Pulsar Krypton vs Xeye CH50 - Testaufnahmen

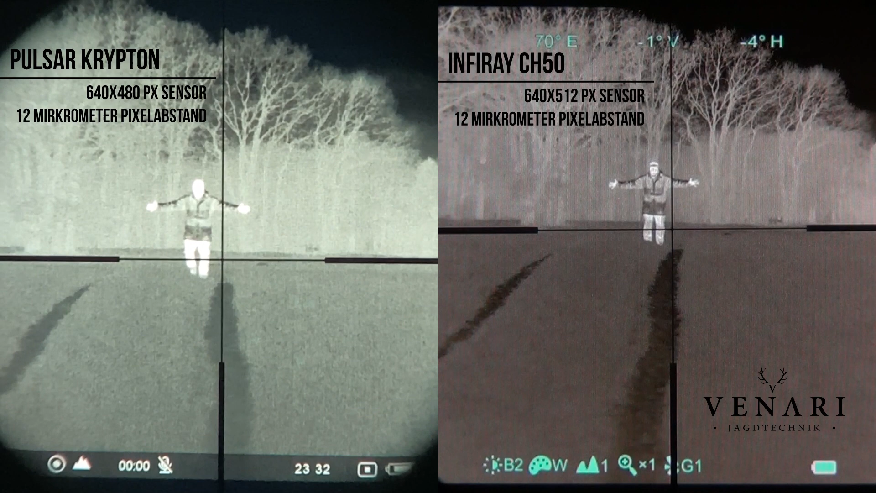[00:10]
vom Pulsar Krypton und vom Infrared CR50. Wir haben einen kleinen Fingertest gemacht. Ich bin also auf 100 Meter, habe die Arme auseinandergebreitet, die Finger gespreizt und bin schrittweise auf die beiden Wärmebildgeräte zu. Wir haben durch das Zielfernrohr mit einem externen Rekorder gefilmt, um tatsächlich die Abbildungsleistung, so wie das menschliche Auge sie wahrnimmt, durch das Zielfernrohr einfangen zu können.